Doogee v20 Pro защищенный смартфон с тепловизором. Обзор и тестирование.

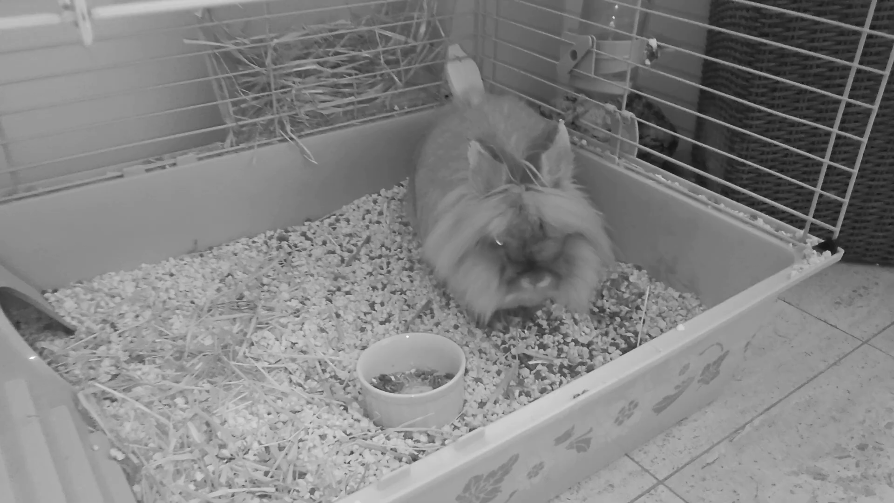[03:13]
V20 Pro оснащён 24 Мп камерой ночного видения, которая имеет отдельную инфракрасную подсветку, позволяющую фотографировать и даже снимать видео в полной темноте.
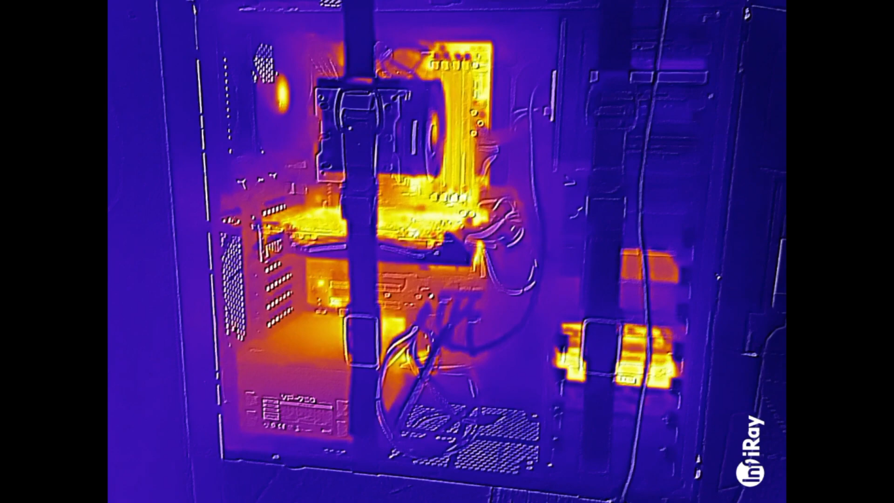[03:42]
но на расстоянии 3-5 метров, особенно в помещении, всё видно достаточно хорошо. В смартфоне также присутствует тепловизионная камера, которая может быть использована в различных сферах.
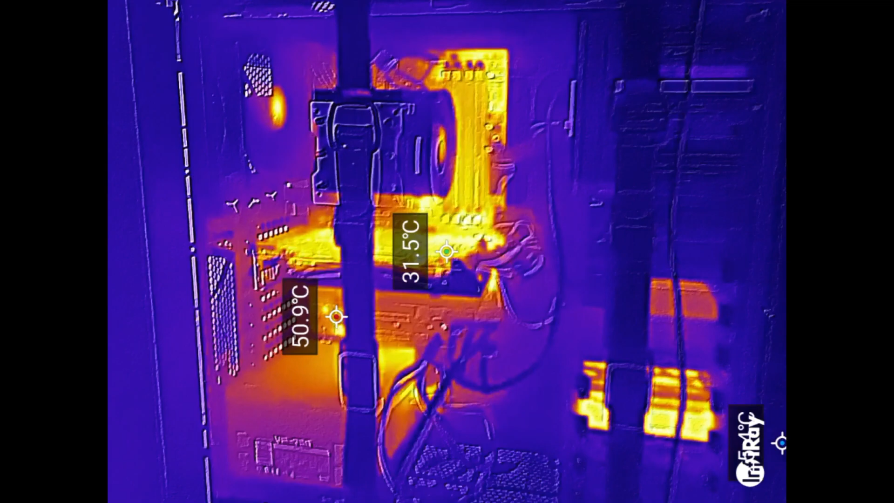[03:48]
Например, при работе с электронными компонентами,
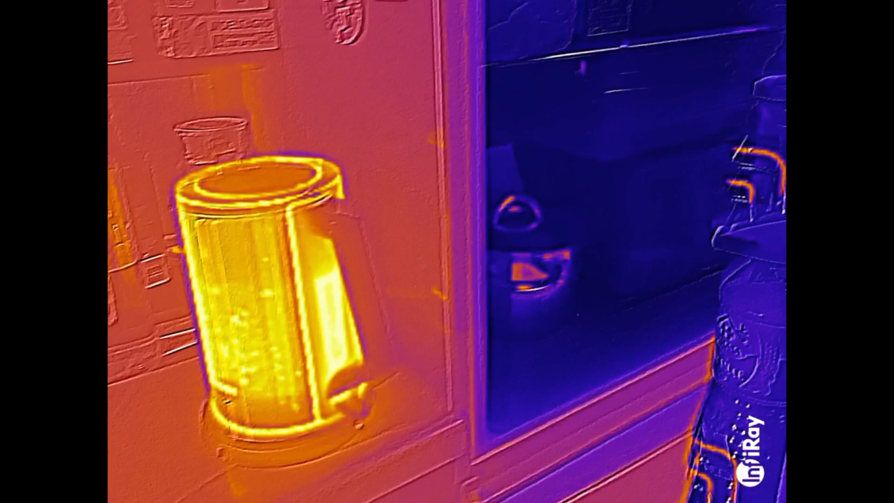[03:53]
для поиска источников холода или утечки тепла.
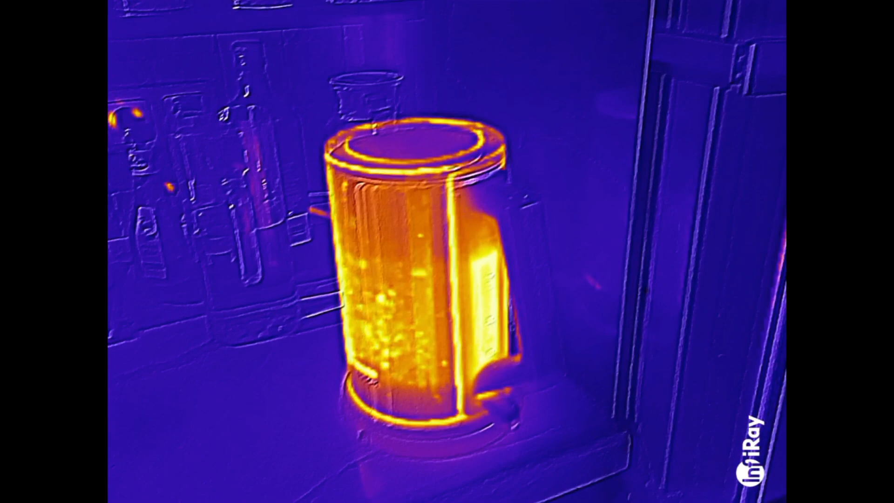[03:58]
Объекты на расстоянии до 2 метров выглядят вот так.
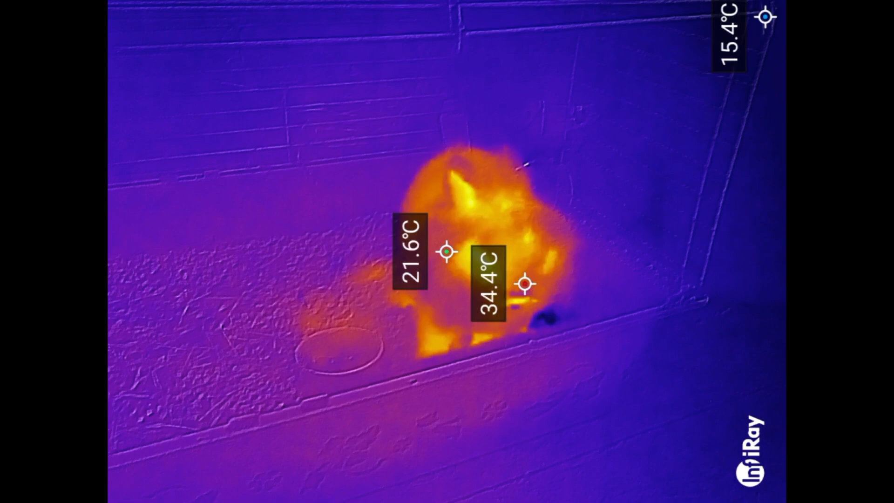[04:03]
On screen: spot 21.6°C, max 34.4°C
Сенсор 12 мкм позволяет применить смартфон даже в некоторых видах охоты или поиска источников тепла на природе.
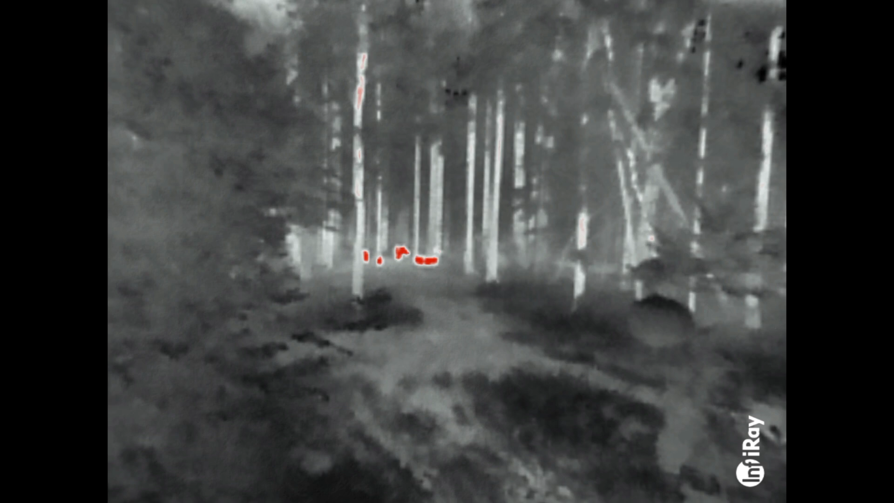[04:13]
Например, на этом видео можно увидеть кабану в лесу на расстоянии 50 метров.
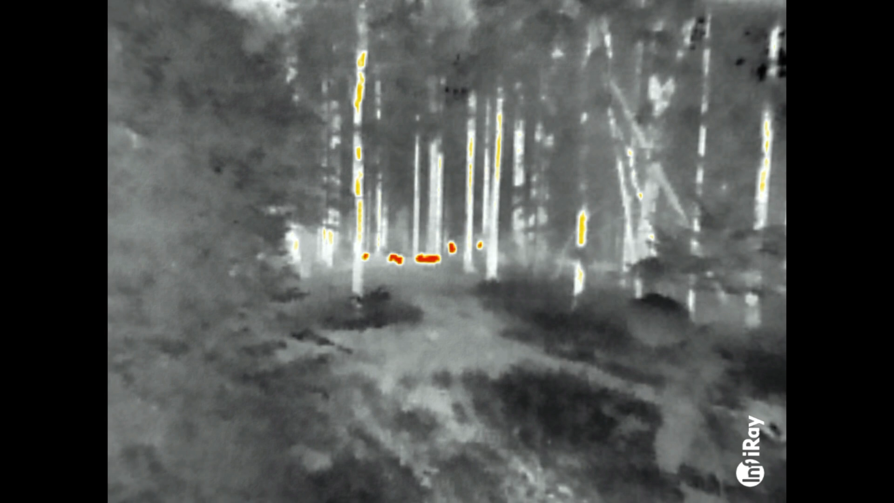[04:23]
Конечно, отсутствие отдельного мощного оптического объектива сказывается на качестве картинки.
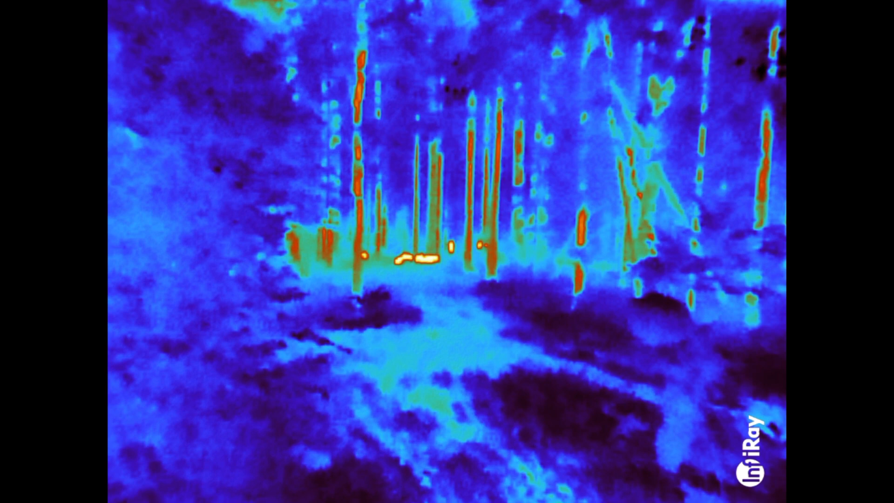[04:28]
И соревноваться на дальних дистанциях со специализированными тепловизионными приборами,
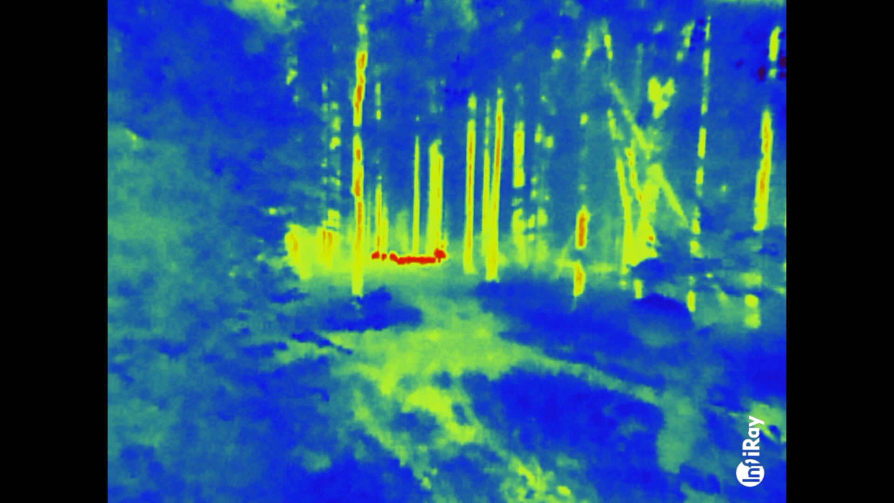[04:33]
собранными тоже на базе сенсоров InfoRay, но с более высоким разрешением, этот смартфон не сможет.
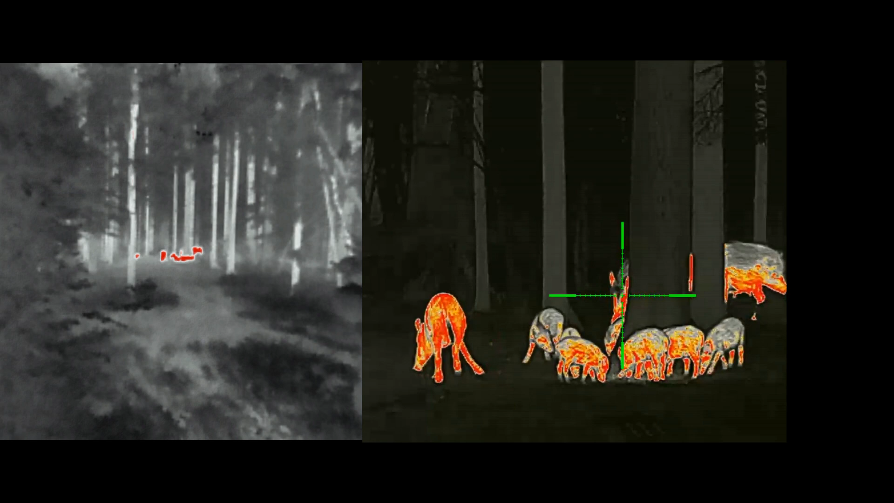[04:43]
Но надо учитывать и вопрос цены. Стоимость тепловизора, который позволяет при таких же условиях показывать вот такую картинку, практически в 10 раз больше,
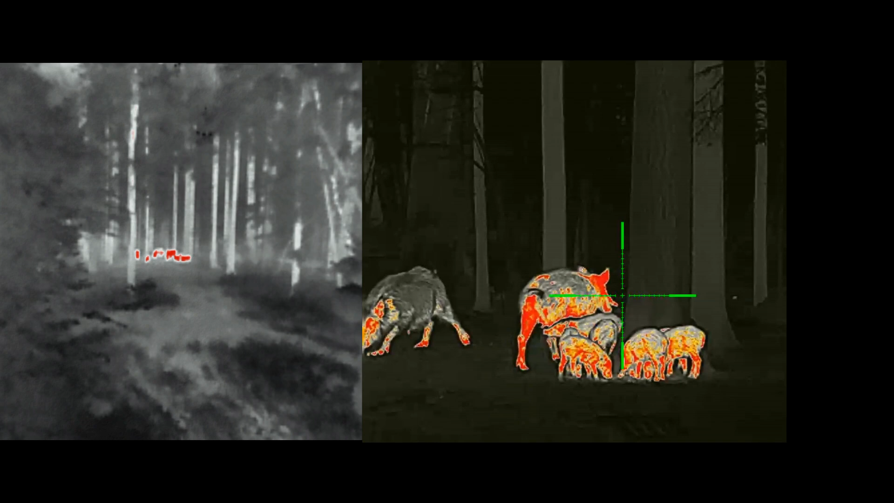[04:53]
чем цена смартфона Diuji V20 Pro, который можно приобрести, начиная с 12 июня по ссылке в описании.
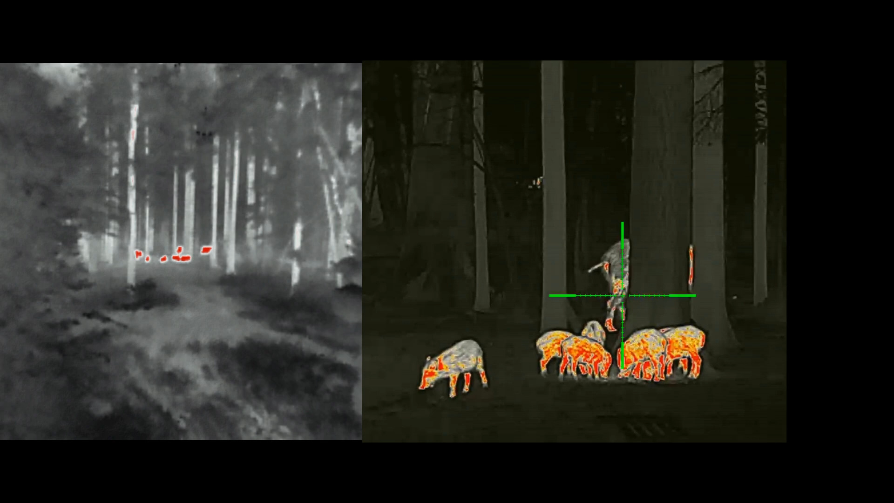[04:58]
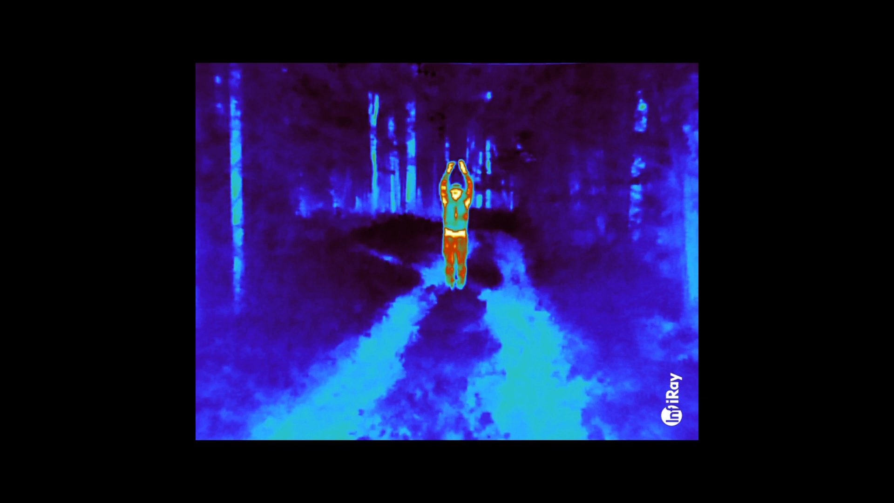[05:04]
Вот еще несколько примеров работы тепловизора, установленных на V20 Pro.
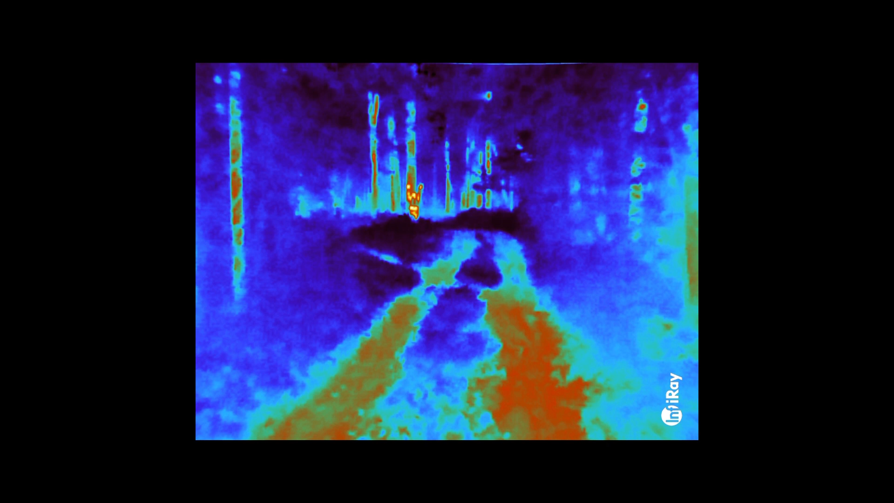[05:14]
Если сменить палитру на горячий красный, то изображение получается таким.
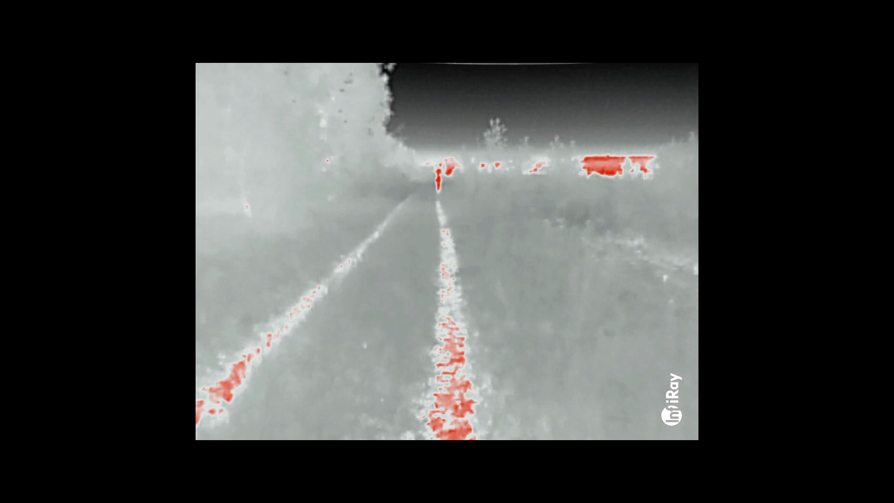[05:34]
Сейчас 40 метров. Сейчас 70 метров. Сейчас 100 метров. Опыт использования тепловизоров мне подсказывает, что дальность обнаружения человека для данной модели, в зависимости от погодных условий и одежды, это 100-200 метров. Дальность распознавания это 50-70 метров.
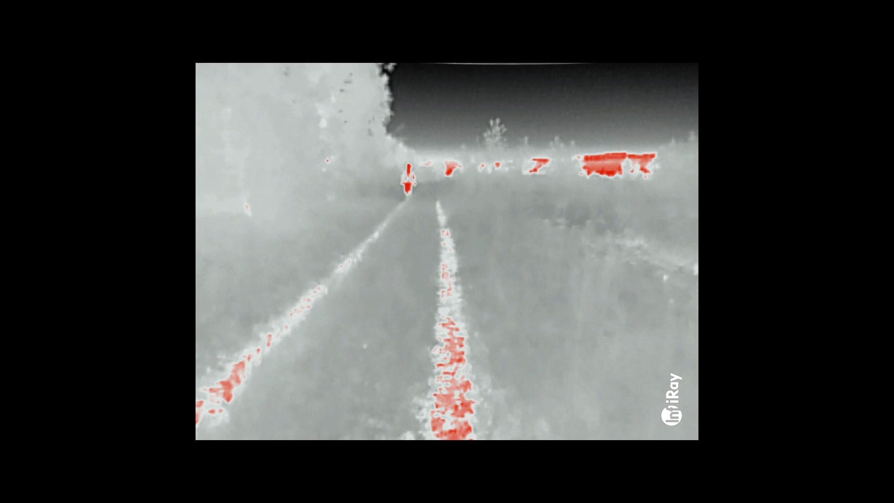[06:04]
Дальность обнаружения лося порядка 300 метров. Дальность распознавания 100-200 метров. На 1000 метров можно обнаружить такие объекты,